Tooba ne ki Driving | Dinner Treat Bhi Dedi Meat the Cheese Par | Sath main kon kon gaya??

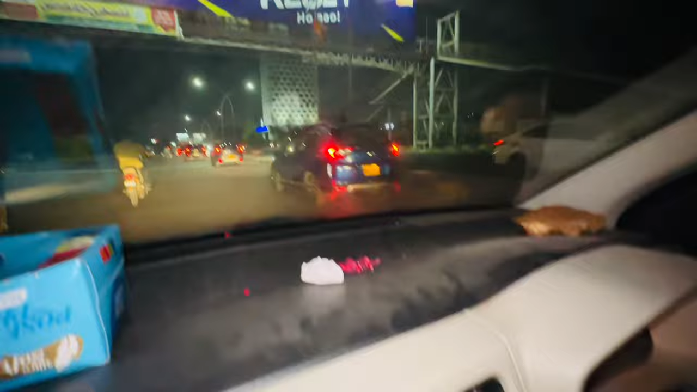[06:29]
फुल ट्रैफिक होने में लगा हुआ है वीकेंड में, आप लोगों को पता है कि कराची में ट्रैफिक की क्या सूरत हाल होती है, ट्रैफिक ही ट्रैफिक होता है हर जगह भाई, तो ये सिचुएशन है।